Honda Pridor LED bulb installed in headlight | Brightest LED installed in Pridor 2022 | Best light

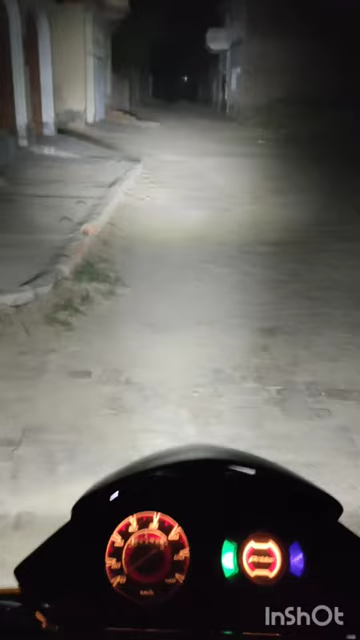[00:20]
ابھی اس میں جو بیٹری ہے وہ اس کو پوری طرح سے مطلب پاور نہیں دے رہی کبھی کبھار ایسا ہوتا ہے کہ بائیک جو ہر نوگرہ وہ بھی نہیں چلتا بیٹری کی پاور اتنی ہے تو اس میں میں نے ڈرائی بیٹری رکھانی ہے لیکن یہ اگر آپ لائٹ دیکھیں یہ دیکھیں بہت ہی تیز روشنی ہے اس کی